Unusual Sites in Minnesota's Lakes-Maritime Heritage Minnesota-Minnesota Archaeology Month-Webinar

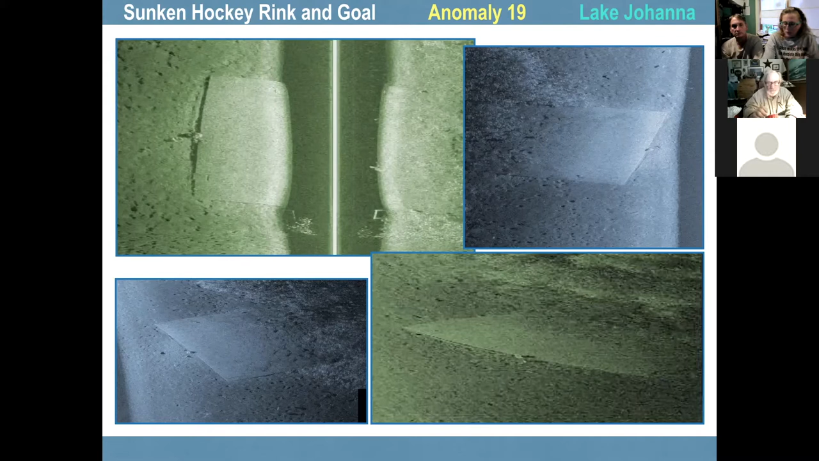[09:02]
so we're working on what sunken hockey goal on rink in in lake johanna that little lake has some weird stuff um so that would that can be raised or not raised depending on what the dnr would say because this isn't artifactual yet so railroad crossing pole in prior lake this was in a the uh little
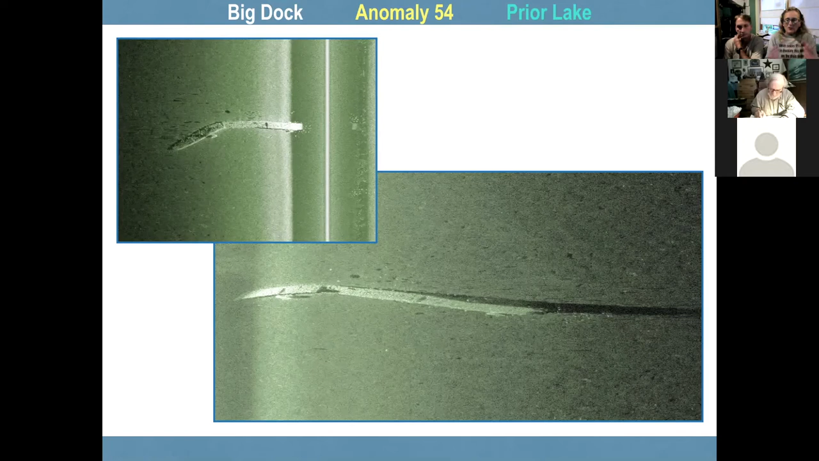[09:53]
like this could have reached from the island where it near is near to to the land so i bet you it was when the water was really low but it's really big except here's a bigger one in little tiny lake johanna lake johanna is a tiny little lake this is almost more like a boardwalk it's huge it's it's it was probably built during the 1930s when they had some severe droughts in the area and it's just basically lying on top of the uh bottom of the lake there and it probably was there to begin with it probably hadn't been on on stilt we don't know
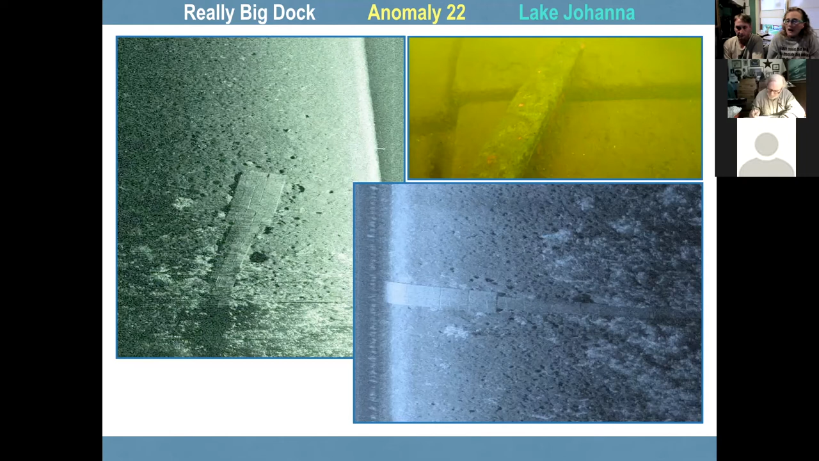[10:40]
could have been on stilts but it once the water rose again and this is you know this is 90 feet long 100 feet long and just huge for this itty bitty lake and there's some metal pieces sitting on top of it we're not don't know why i'm in a really big section so
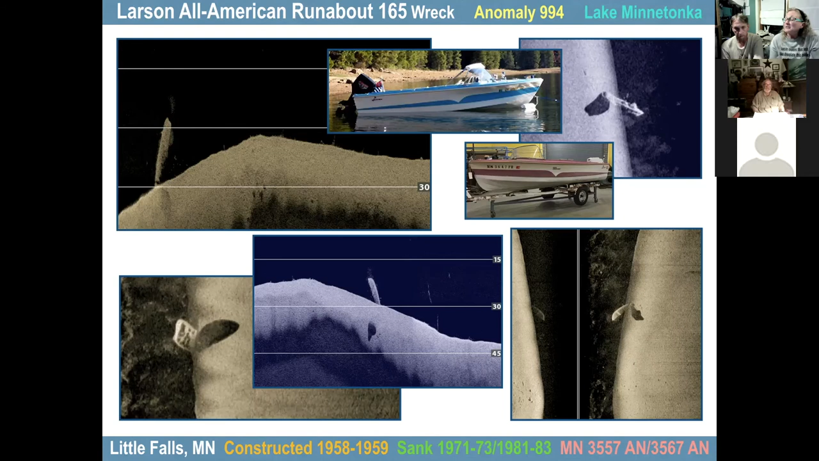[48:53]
the information back yesterday from the dnr about um what her registration we weren't sure if it's three five five seven and three five six seven and it's neither of those because that's listed as a core craft from bemidji so we don't have the right number yet we have to dive again and make sure to get that number make out the the numbers are are warring off right up and we're near the end